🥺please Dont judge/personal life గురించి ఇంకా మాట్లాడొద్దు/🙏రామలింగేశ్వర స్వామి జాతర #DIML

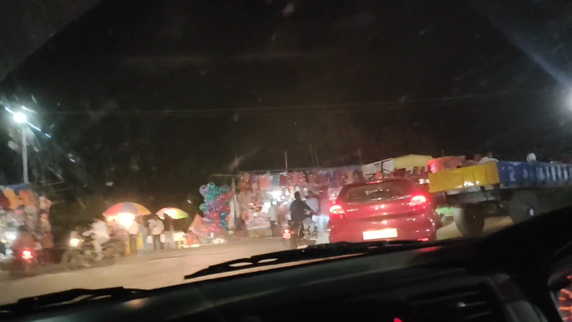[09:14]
నెక్స్ట్ థింగ్ ఏంటంటే, మా ఊర్లో జాతర ఉండింది. సో ఈరోజు బళ్ళు తిరుగుతాయి అనమాట.
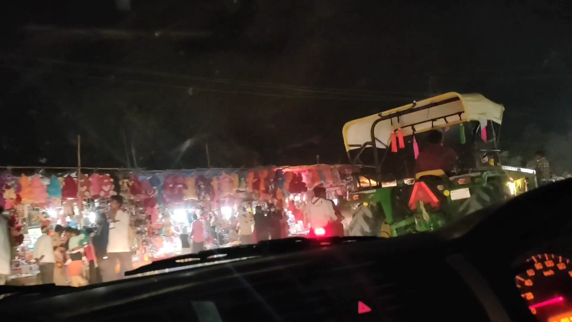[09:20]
సో మేము వెళ్తున్నాం, బళ్ళు తిరుగుతున్నాయి కదా మన గుడి దగ్గరికి అనమాట. సో గుడికి వెళ్తున్నాం అనమాట, ఈరోజు బళ్ళు తిరుగుతాయి.
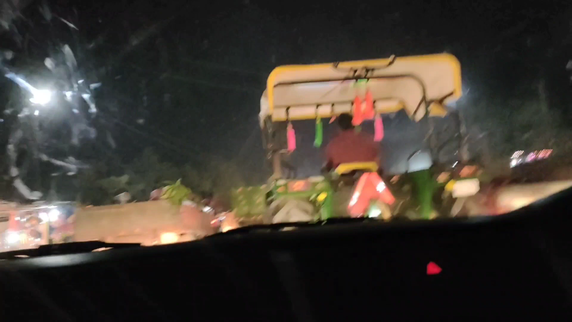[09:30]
రేపు వచ్చేసి 16th బళ్ళు తిరుగుతాయి, 17th జాతర అండి. సో ఇది 16th రోజు అనమాట. నేను ఇలాంటి కమెంట్ చేస్తానని మమ్మీ వాళ్ళ ఇంటి దగ్గరికి వచ్చినప్పుడు నేను ఏమంతా ఎక్కువ ఎప్పుడు షూట్ చేయను అనమాట.